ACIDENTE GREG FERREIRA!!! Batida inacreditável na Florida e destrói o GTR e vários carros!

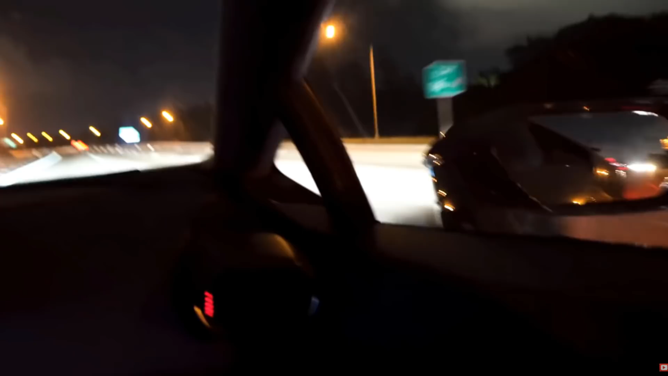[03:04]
Acho que eu saí primeiro que tu, não foi? É uma velocidade muito acima do permitido.